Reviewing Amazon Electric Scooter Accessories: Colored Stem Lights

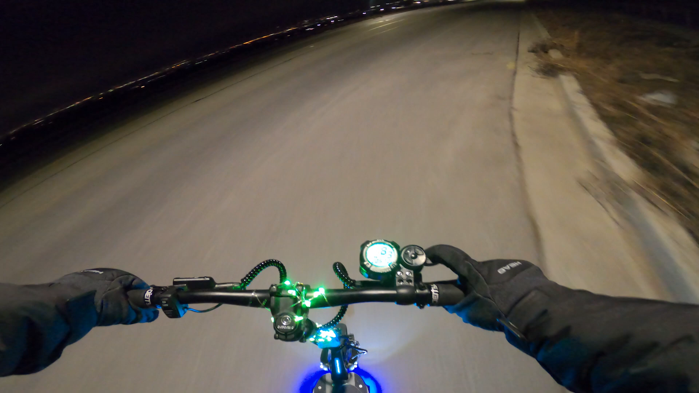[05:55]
But not quite, it's not really doing anything to help with you being able to see the road better. So, it's quite dark for me. But, cars can see me, which is, I think, quite important as well.
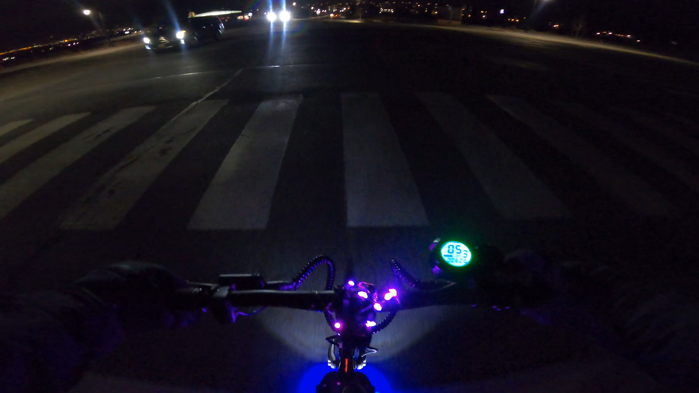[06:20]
So, the other thing is, I have this, I have this camera tilted down more than I normally would. So, you can see the lights and the ground in front of me a little better.
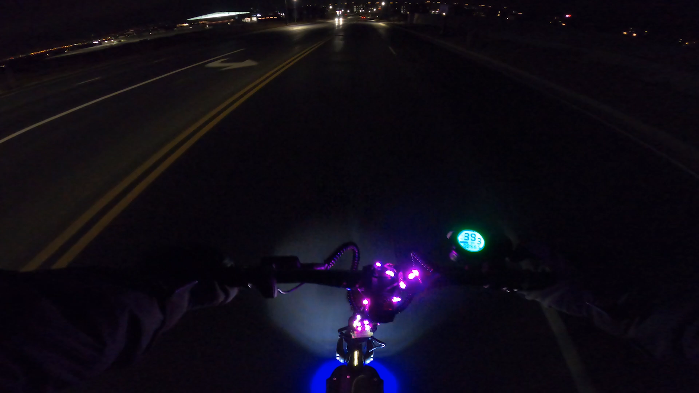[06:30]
I still get sketched out riding at night, no matter how visible I am. But, I can totally see why, if you didn't have a scooter with built-in lights, why having a stream of lights like this would be great for visibility.
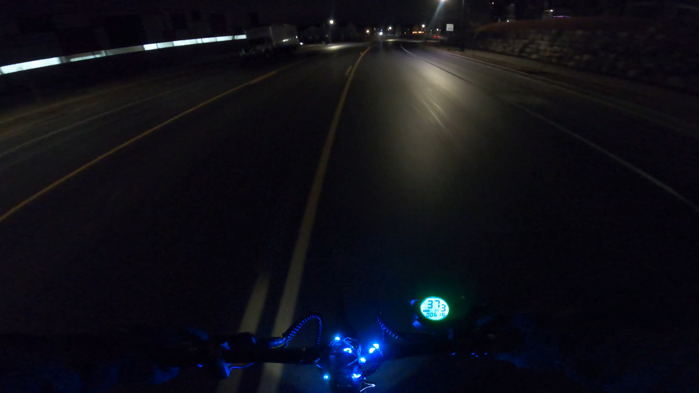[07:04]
Even if you didn't want, like, the super colorful lights. Like, if you just wanted to go for white, that seems like it would definitely be a possibility.
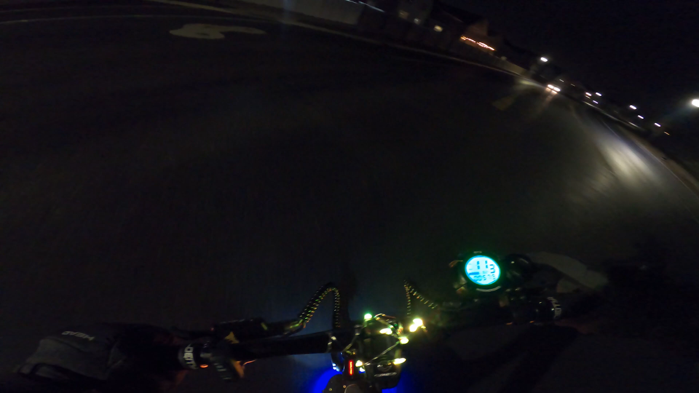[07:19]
Okay, let's, it gets, they get pretty dark back here.